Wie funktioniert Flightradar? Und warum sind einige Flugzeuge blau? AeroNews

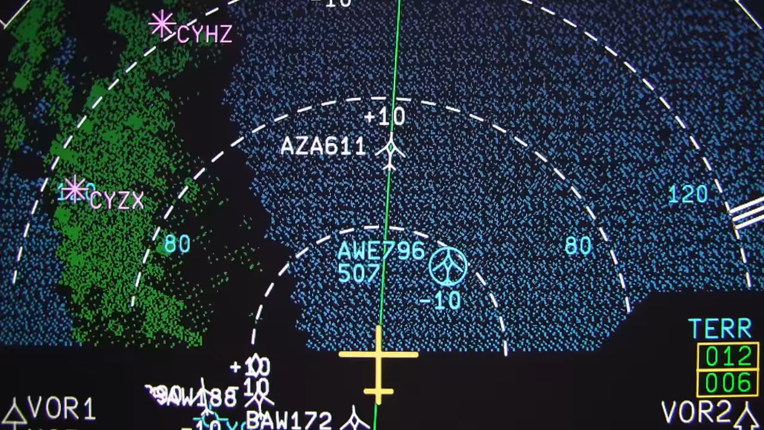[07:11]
genauso wie es der Lotse unten auf seinem Radarschirm drauf hat. Die Flugzeuge in der Umgebung werden dann beispielsweise mit einem Call-Sign versehen.
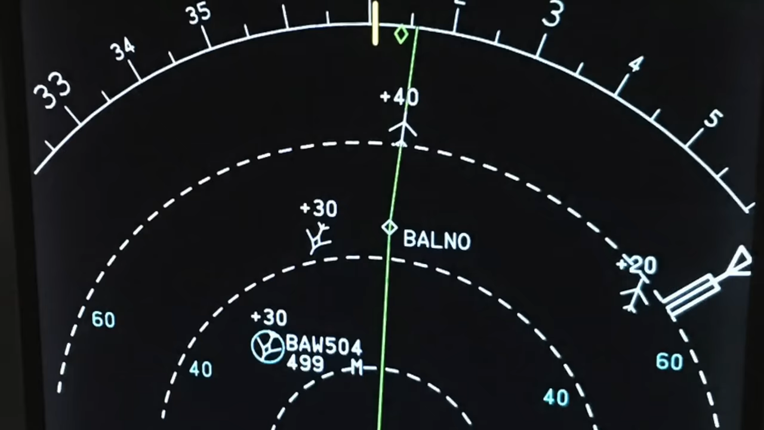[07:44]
Das ist quasi eine abgespeckte Version von Flightradar24, die man dann vorne im Cockpit hat. Das hilft sehr für das am Anfang bereits erwähnte eigene Situationsbewusstsein.
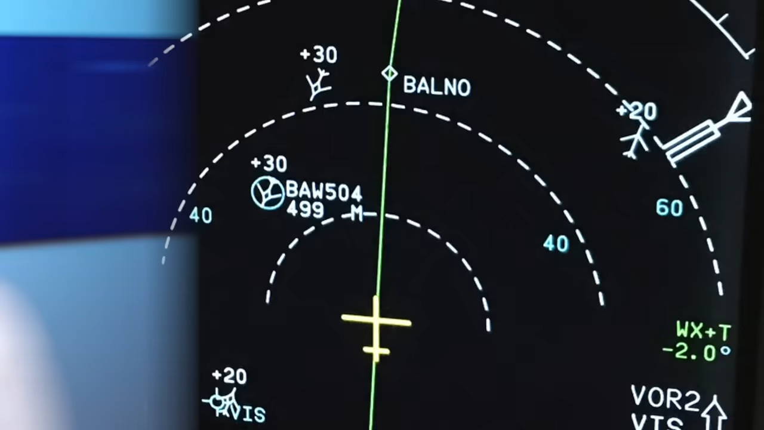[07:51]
Der Pilot kann die Anweisung des Lotsen sehr viel besser nachvollziehen und man kann viel besser selbstständig agieren.